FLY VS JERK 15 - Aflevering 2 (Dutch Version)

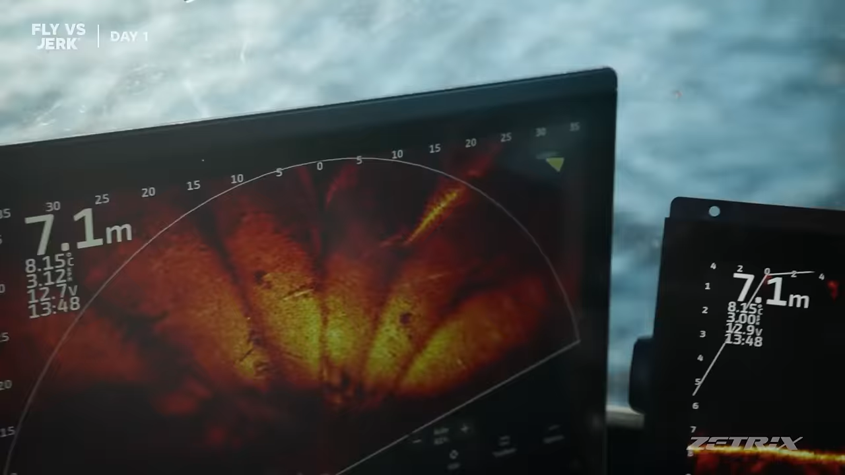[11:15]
On screen: depth 7.1 m, water 8.15°C
Perspective, we can easily see logs. It's wooden, some wooden logs.
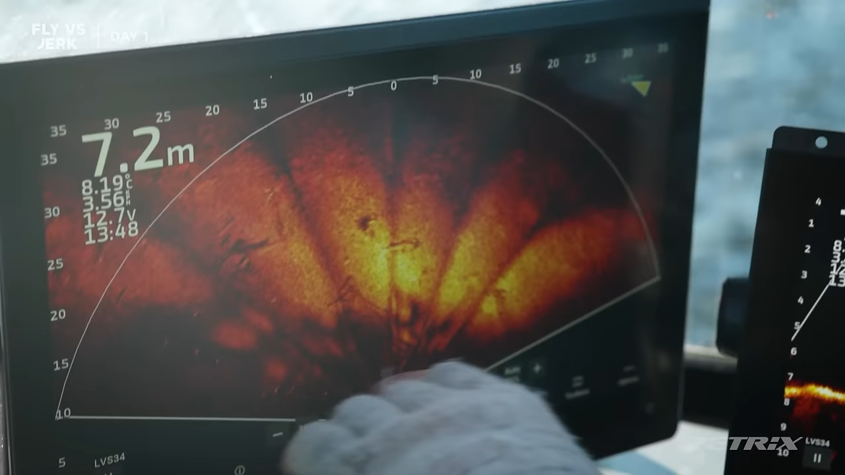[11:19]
On screen: depth 7.2 m
Here is some bait fish, some stones, and yeah, fish.
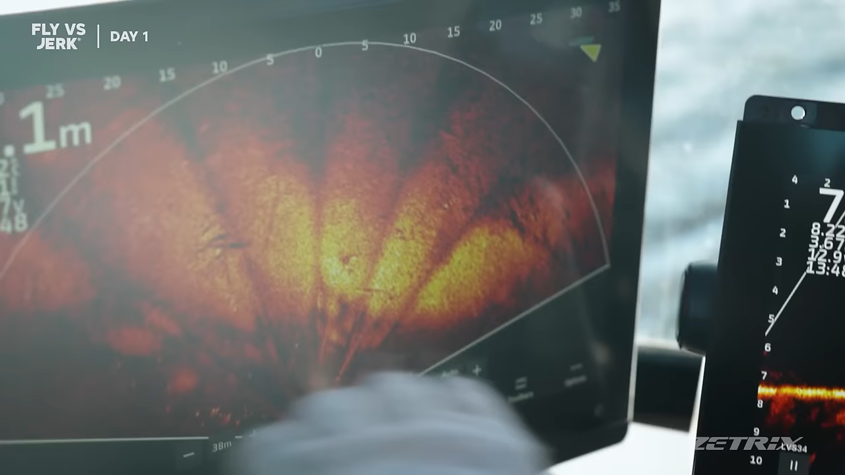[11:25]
When I see the pike, it differs. Also, all the time I move the transducer,
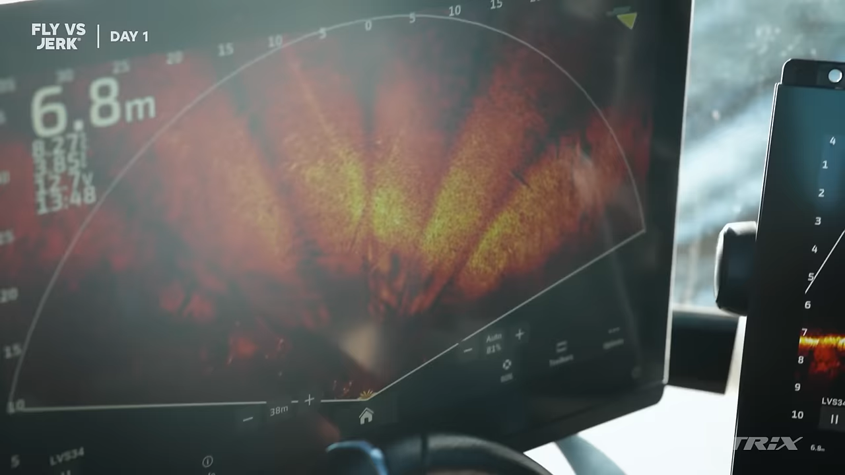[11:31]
On screen: depth 6.8 m
changing the angle depending on how deep and what kind of bottom we have.
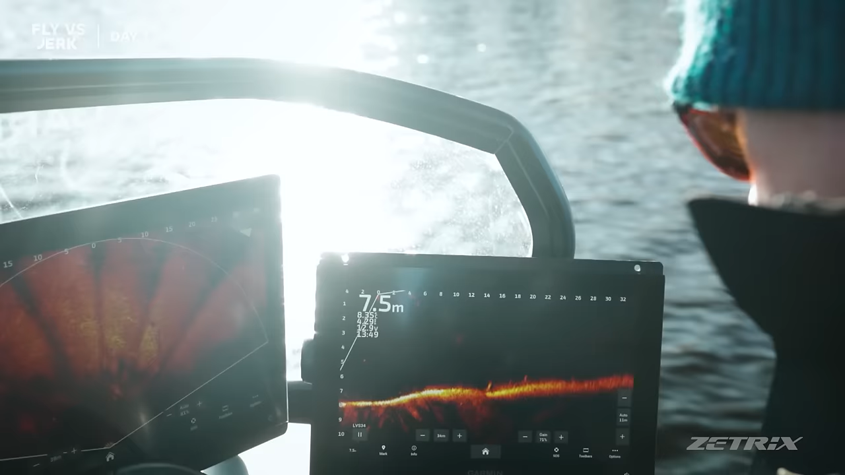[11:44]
On screen: depth 7.5 m
Pretty hard sometimes to watch all the screens at the same time.
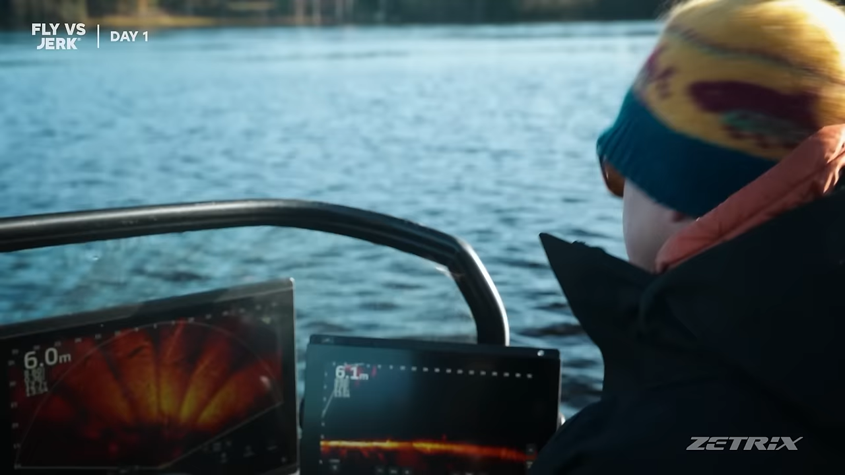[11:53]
And now Robert's on the front, he have the same screens and he's checking everything on the front.